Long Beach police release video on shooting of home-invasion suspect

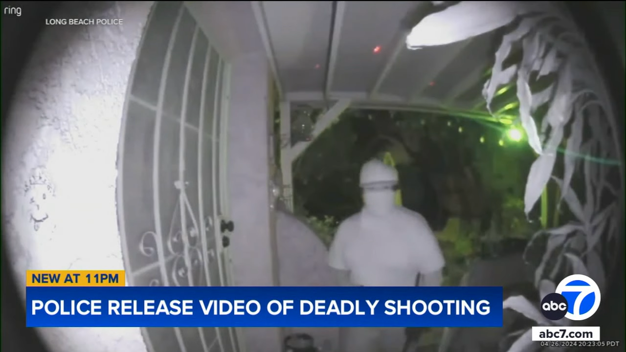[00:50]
His face covered by a mask, he knocks out the camera at the front door, then forces his way inside. A grandmother inside calling 911.